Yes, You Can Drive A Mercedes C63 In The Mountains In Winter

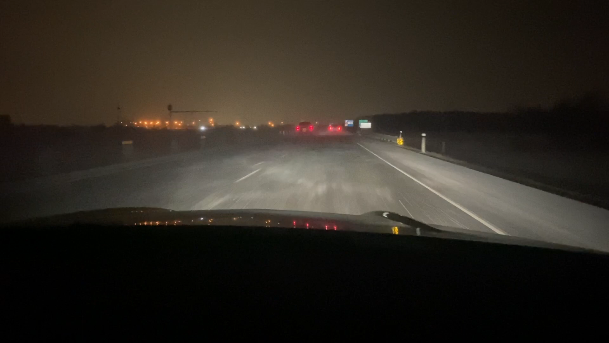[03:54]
We do have winter tires. It's Continental's on here. Viking 7 Contact. Or Viking Contact 7. And you can see, the road looks like junk. It's drifting snow. But it's been okay. Not that you'd want to travel in this if you could avoid it. But when you got to, you got to. And it's worked just fine. We're back.